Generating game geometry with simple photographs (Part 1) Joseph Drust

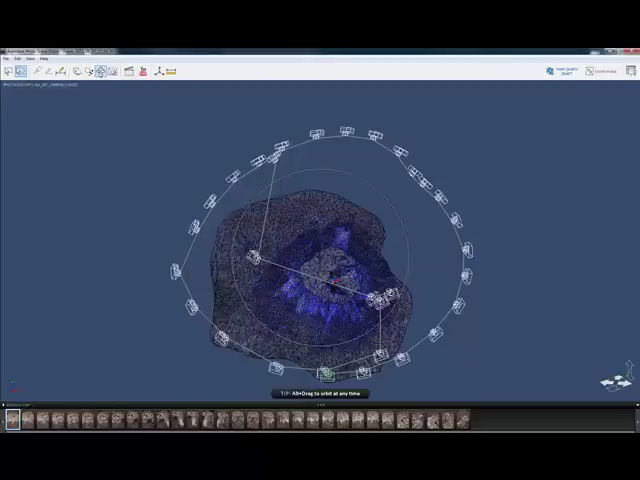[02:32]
And basically what this means is that you have the option here to select or deselect areas on the surface of this mesh to tell the program which objects you want occluded from the final calculation. So it's going to OK to that. And then we're going to go up here to the actual move rotate icon here. It's going to rotate around the scene a little bit so you can kind of see what it's doing.
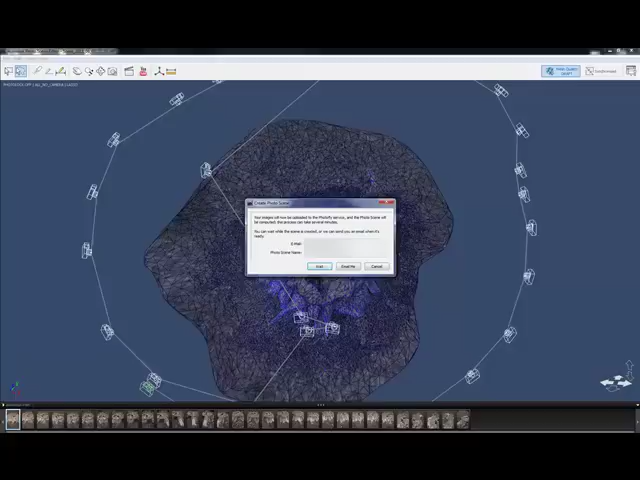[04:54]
For this tutorial again, I'm just going to click wait. And now you can see it goes back to the scene editor up here.
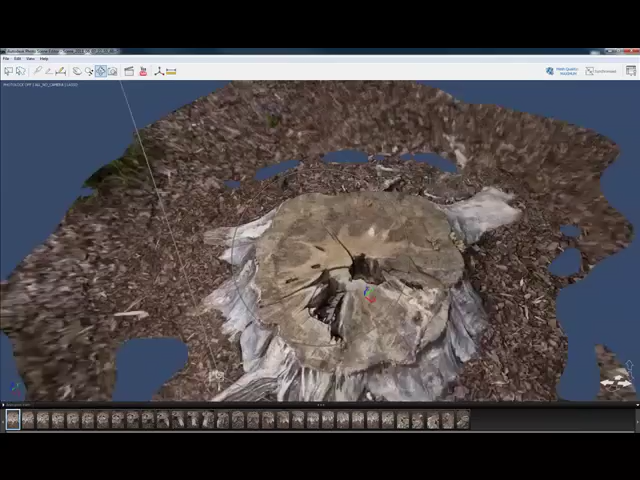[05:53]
So you'll get like some little bit nicer kind of high res mesh details. This program though hands down has the best diffuse quality as any of the ones that I've found so far.
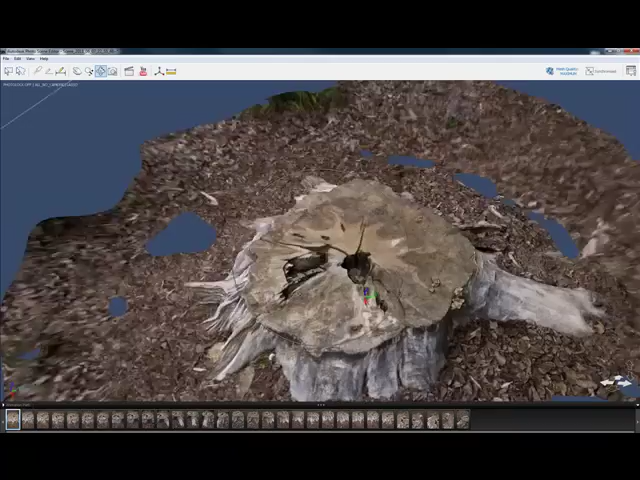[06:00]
You can see how it's just brilliantly stitched all those images that
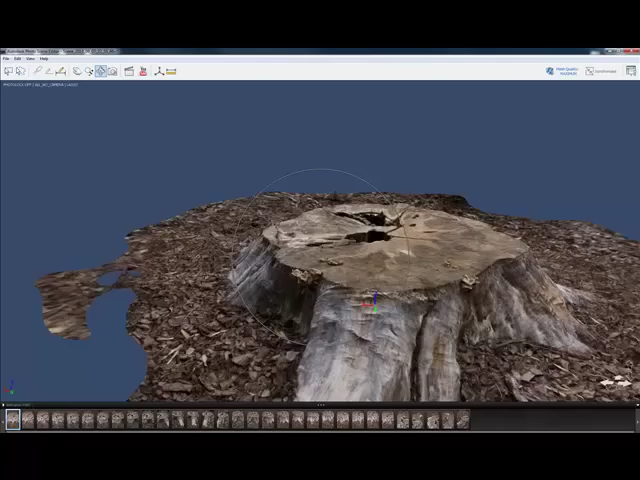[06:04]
I took of the stump together and it's like perfectly clean, well blended together and you still get a lot of detail out of the image.
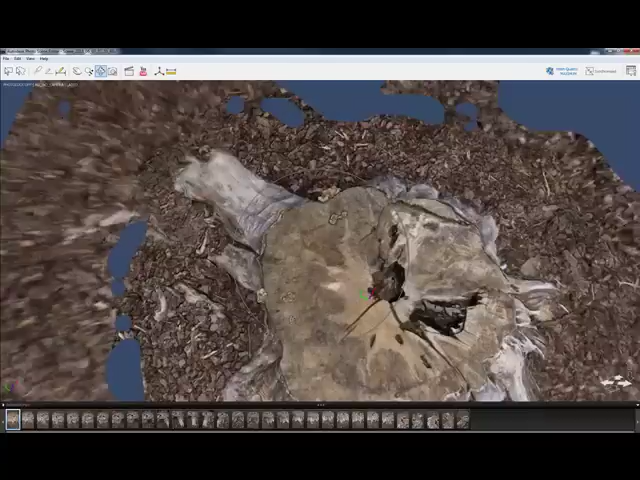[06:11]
So even though we only get, you know, not the strongest actually mesh resolution on this,
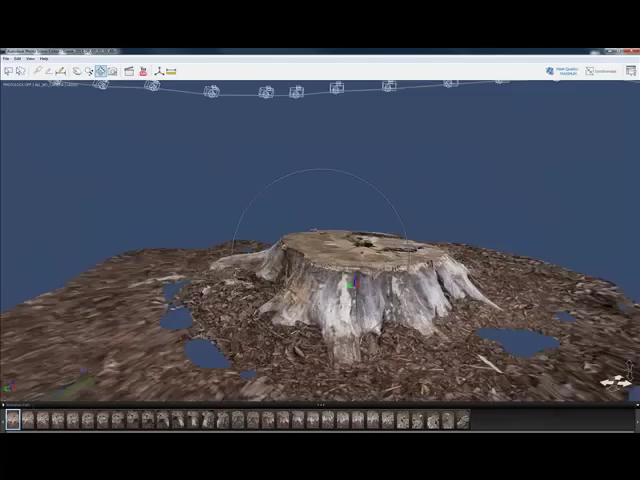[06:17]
we can take this texture and use it as a bump map across the model
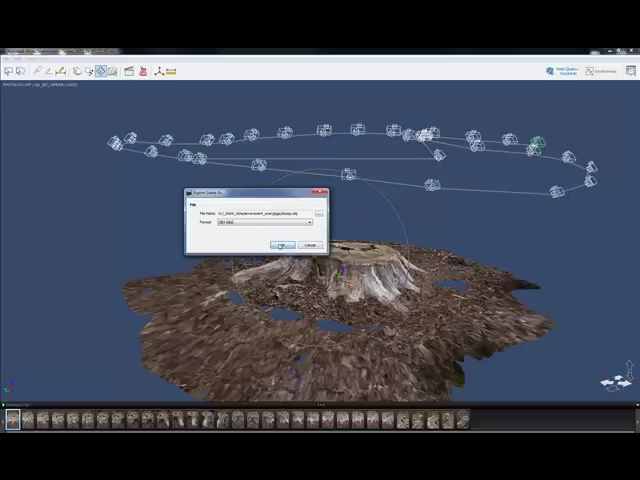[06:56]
Now what this is doing is just going to export out the model and then export out the textures that correspond with the model.